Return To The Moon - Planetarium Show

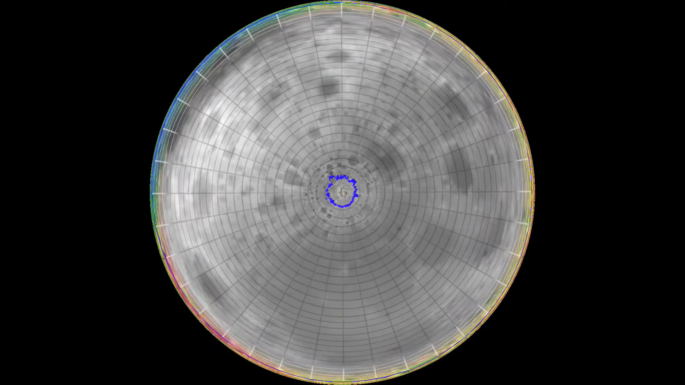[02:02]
On LRO, the Lola instrument uses a laser to collect precise elevation data for a new map.